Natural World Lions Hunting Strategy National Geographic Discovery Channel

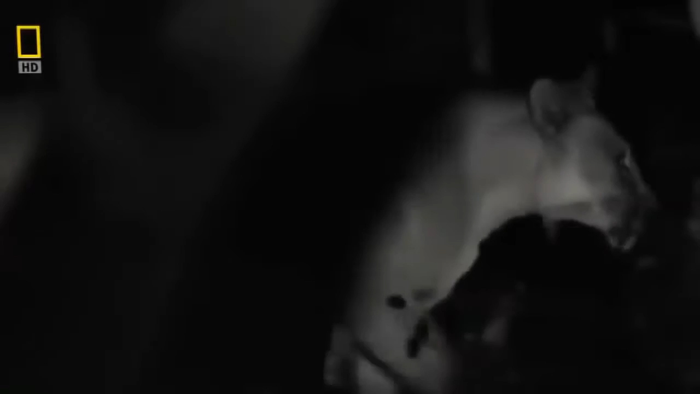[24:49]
Since then, she's come into camp every other night.
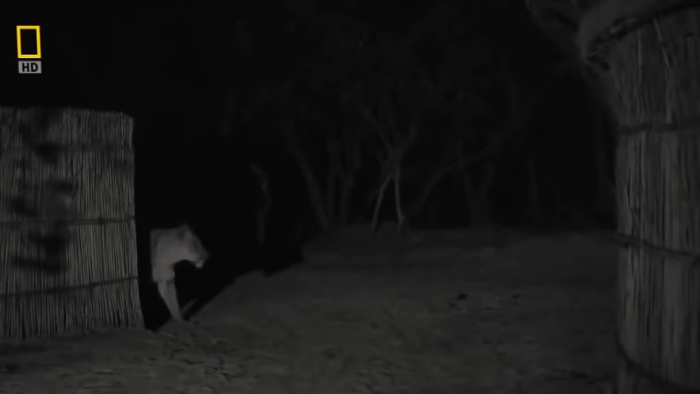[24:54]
Most wild lion prides avoid contact with people,
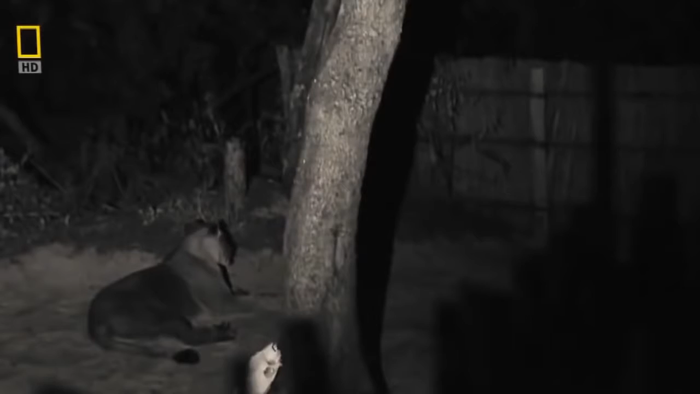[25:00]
but it seems that Lady Lua's isolation drives her to seek human company. We never fed her, and there was nothing for her to scavenge on.
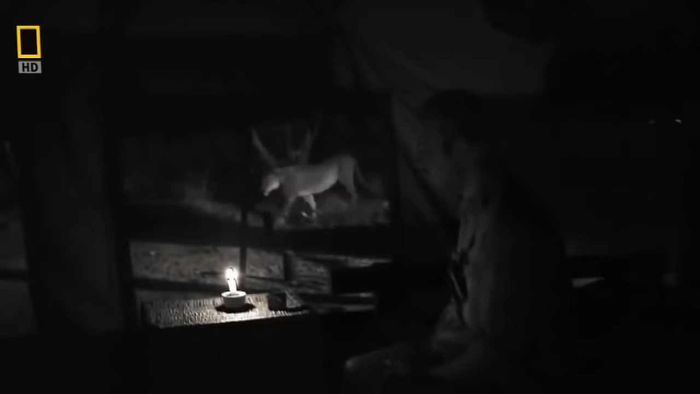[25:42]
Sometimes she would lie next to the tent.
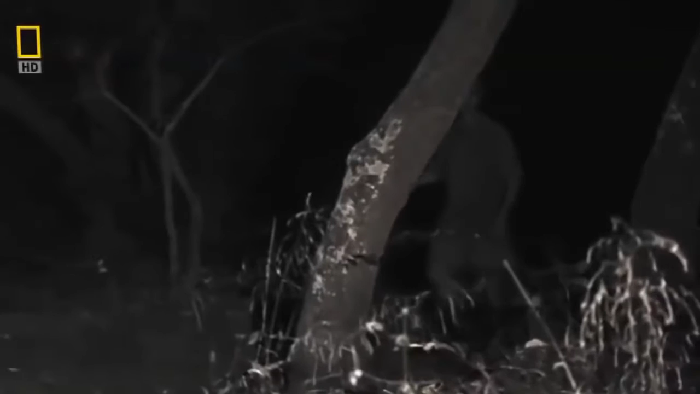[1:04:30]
I heard something, and then I looked and I saw something in the dark, and it was her. But I was not afraid. I knew somehow that she was not there to do us any harm or that she did not come to hunt.
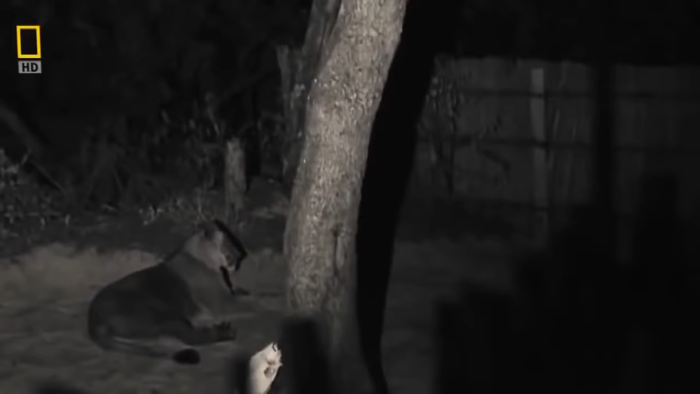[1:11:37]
but it seems that Lady Lua's isolation drives her to seek human company.
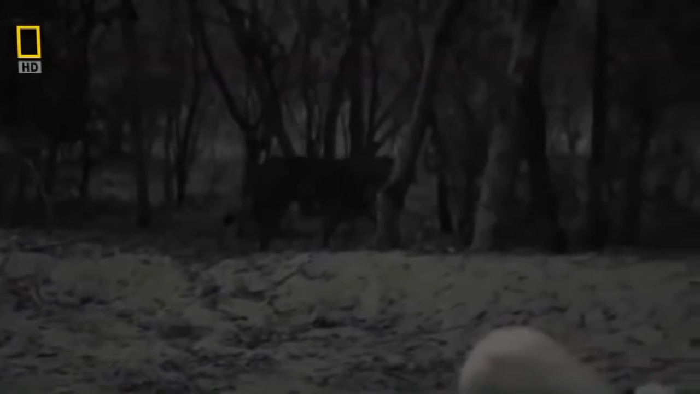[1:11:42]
We never fed her, and there was nothing for her to scavenge on. So there was no other reason for her to visit us other than for companionship.